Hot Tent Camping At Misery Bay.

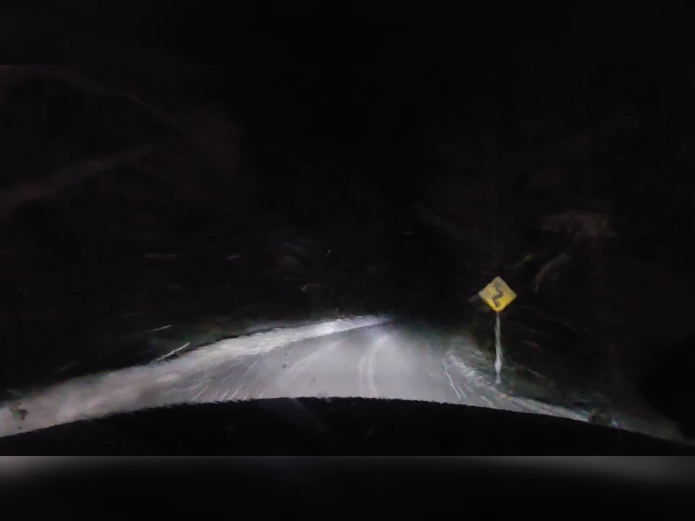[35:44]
see the glow? Oh, you should be able to see it too.